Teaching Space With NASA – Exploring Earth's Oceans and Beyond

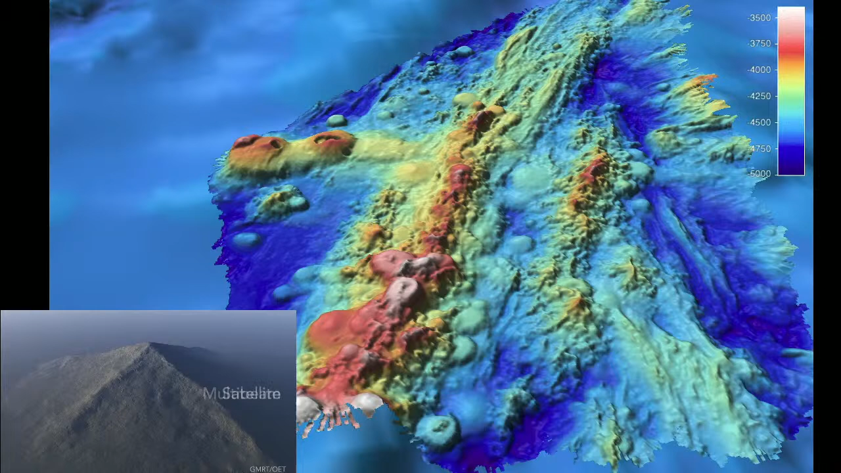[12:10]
that is a false color scale, that rainbow colored seafloor there where you start to see all those different shapes and different features. I could ask a lot more interesting scientific questions based on the part that's in detail there, and it would lead me to be much more curious about what's happening there on the seafloor. The second part of our exploration suite of tools and technologies,
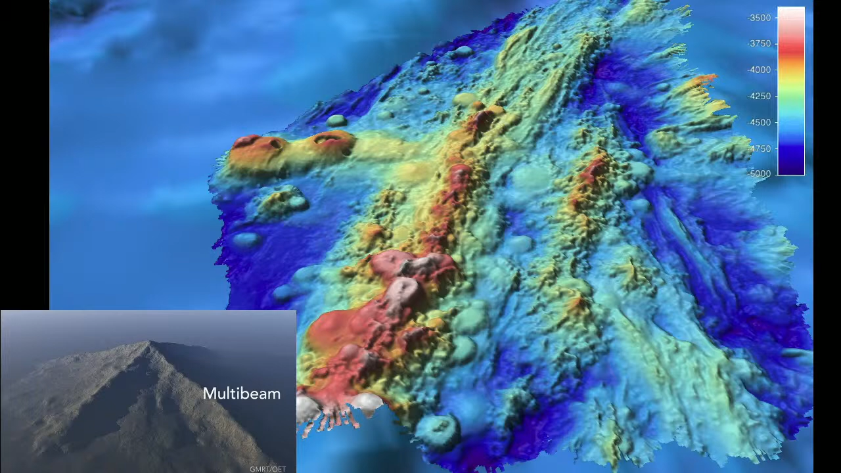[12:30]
though, is on slide number seven, and that is our team of remotely operated vehicles.